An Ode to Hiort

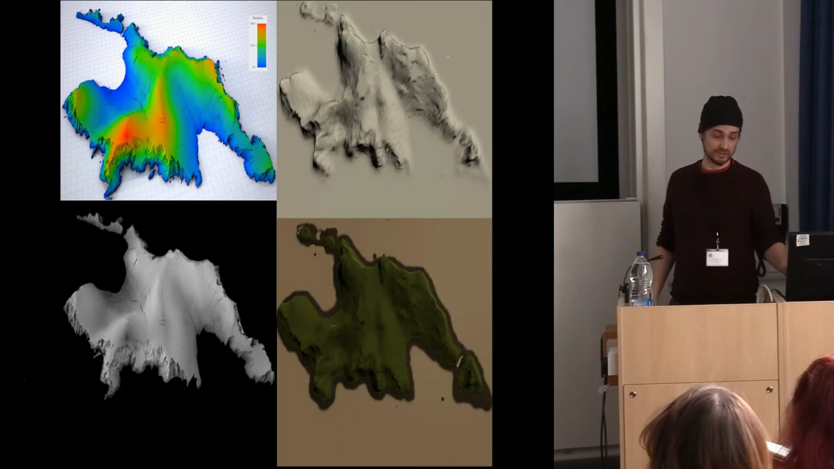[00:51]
terrestrial laser scanning, but unfortunately they want to do their own thing, so they weren't interested in collaborating with me. So all I had available was this publicly available image that they have in the top left on their website, which they've left some height information in there, which was very fortunate because I was able to turn it into grayscale, and then I turned it into a terrain model, and then I was able to import this terrain model into a game engine called Unity,
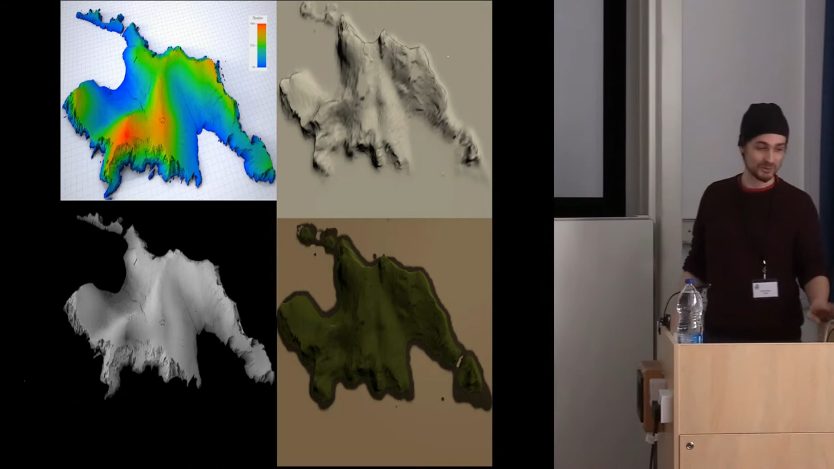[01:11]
and as you can see here I've been using a pack called Gaia, which allows you to do procedural texturing and procedural placement of objects based upon different parameters,
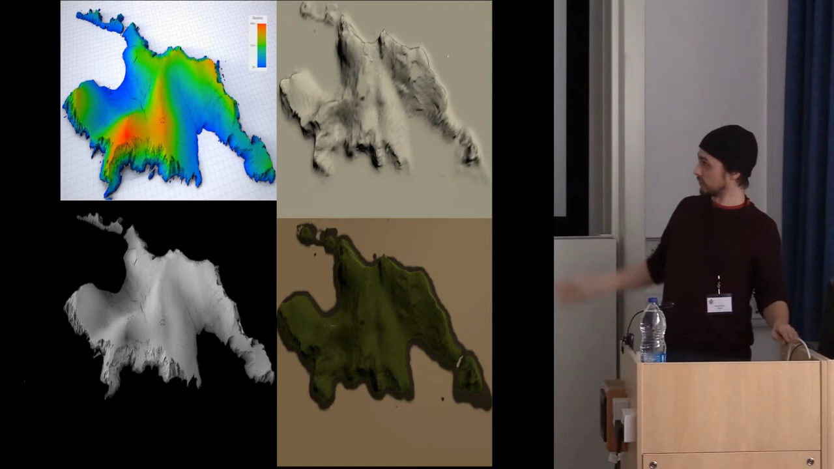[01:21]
location on the map, and height, and stuff like that. So I ended up with something that looks like this. This is the layer behind my intro screen.